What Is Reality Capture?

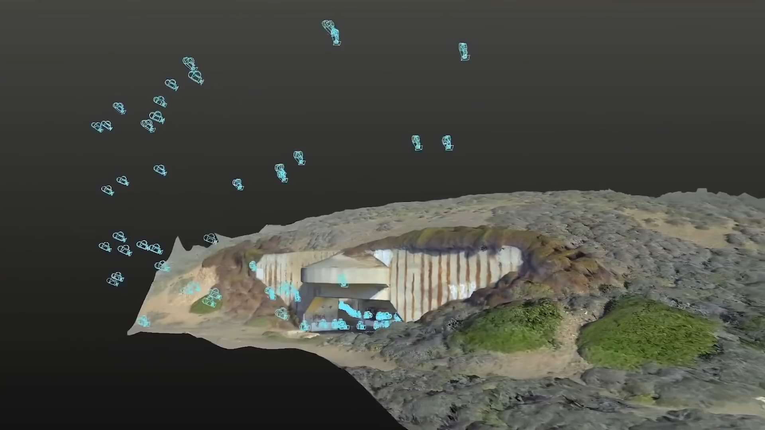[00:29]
So photogrammetry is a process of getting a three-dimensional model or object from photography.